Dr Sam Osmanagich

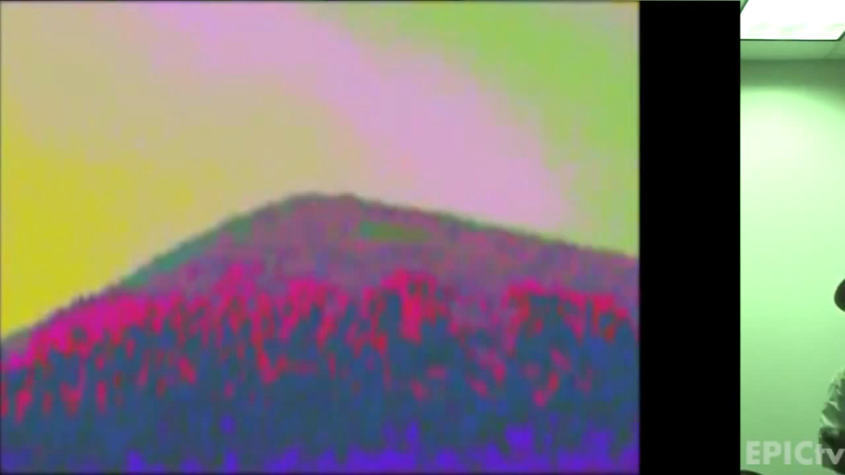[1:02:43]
And this energy is getting released through the top of the pyramid and pushing those horizontal fields, and they are becoming vertical. Now, this circle might be interesting for your